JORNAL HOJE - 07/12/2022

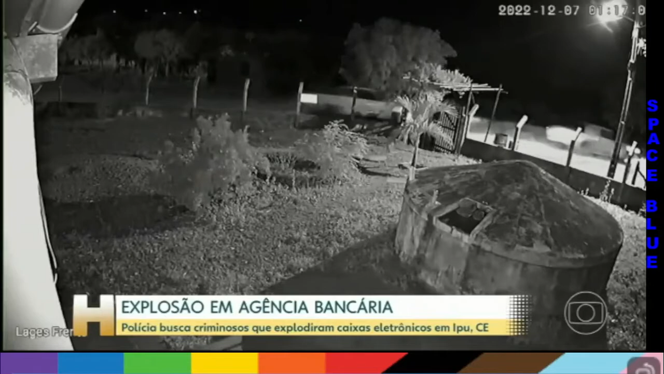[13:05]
Essa câmera de segurança registrou o momento da fuga. Agora os policiais fazem buscas na zona rural.